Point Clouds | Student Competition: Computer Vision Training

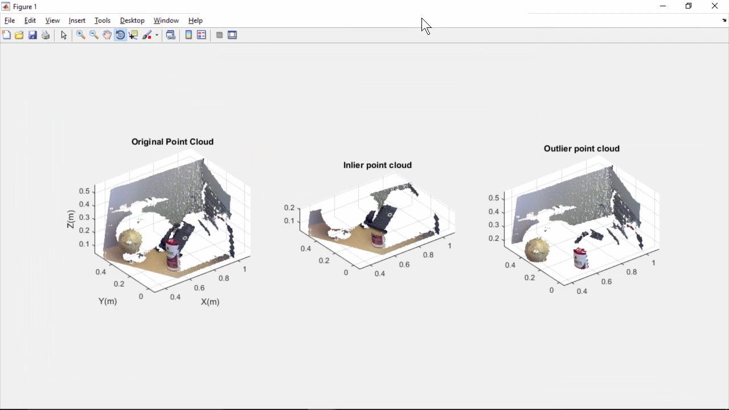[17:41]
We can see that the extracted ground plane has half of the cylindrical object and the telephone which is not good.
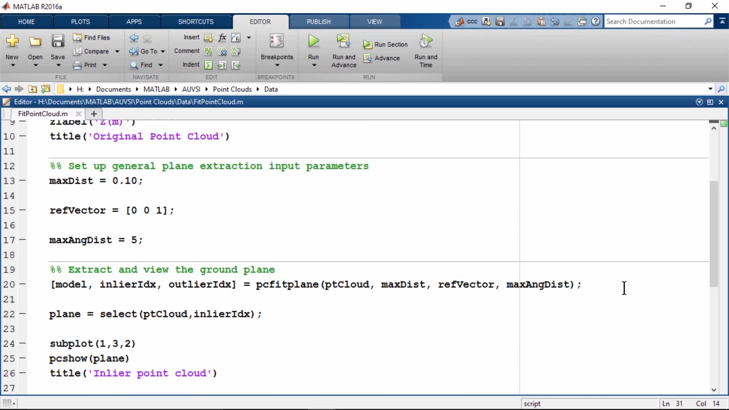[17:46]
This is because we set the maximum distance from inlier point to plane to 10cm arbitrarily.
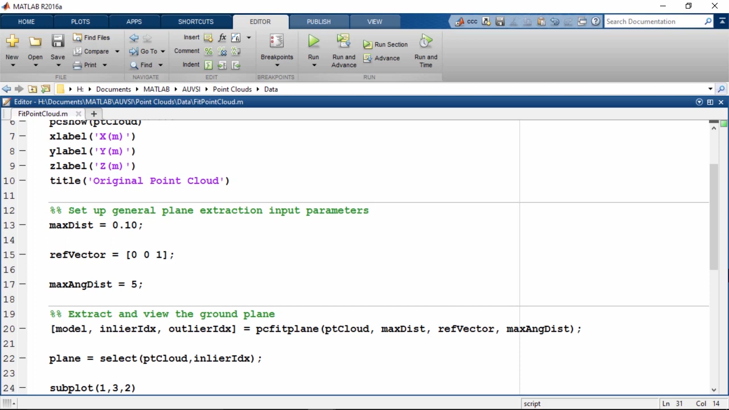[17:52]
Let's set it to something smaller like 5cm and run it again.
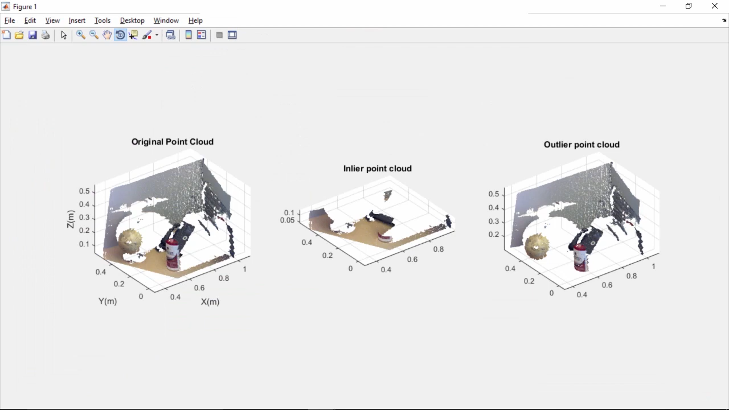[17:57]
The results do improve but it could be improved further. Let's set it to 2cm and run it again.